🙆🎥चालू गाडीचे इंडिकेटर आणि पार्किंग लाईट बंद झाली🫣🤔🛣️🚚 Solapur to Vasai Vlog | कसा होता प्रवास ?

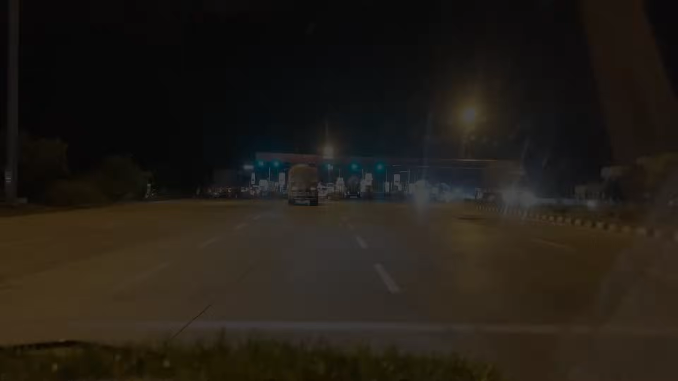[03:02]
चला पहिला टोल सुरुवात ना केली लगेच टोलची चालू, कारण नॅशनल हायवे तर टोल लागणार आपल्याला, आपल्याला माहितीच आहे.
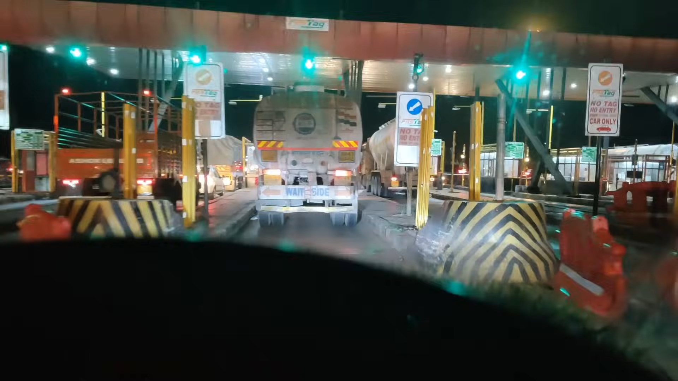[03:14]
टोल कोणता आहे ते पण माहीत नाही आणि मी पहिल्यांदा सोलापूरवरनं मुंबई जातोय. चला आपण पहिला टोल क्रॉस करूया.
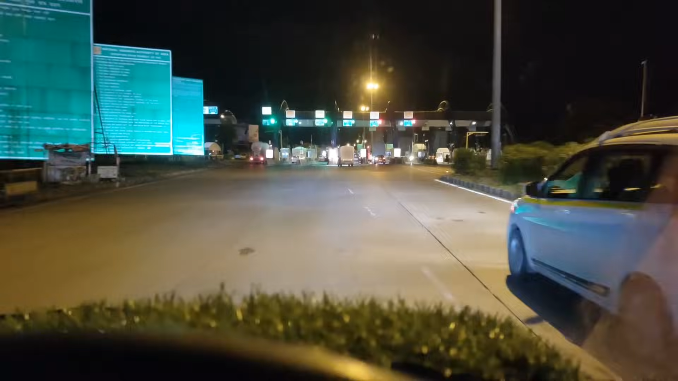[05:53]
आपण 90 रुपये टोल आहे, टोल कमी होतोय की नाही. हा टोल क्रॉस केल्यानंतर इंदापूर गाव लागेल.